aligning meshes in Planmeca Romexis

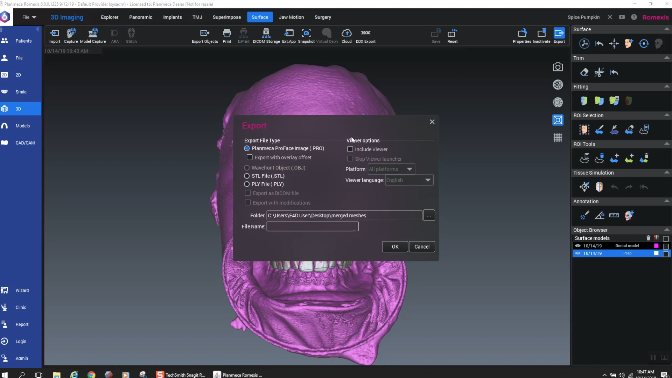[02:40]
So just something for you guys to use if you have this. I think it's underutilized for sure. So once again, exporting each one of those individual files.